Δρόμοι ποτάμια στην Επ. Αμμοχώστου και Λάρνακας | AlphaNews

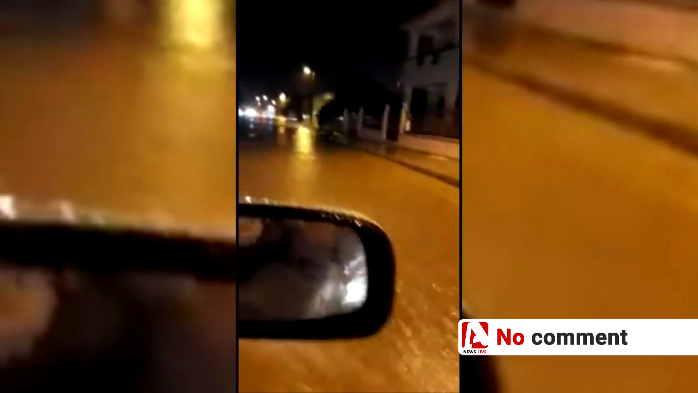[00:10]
Τώρα ξεκίνησε να κοβάζει λίγο η καταιγίδα. Υπάρχουν δρόμοι που πραγματικά δεν μπορείς να κινηθείς.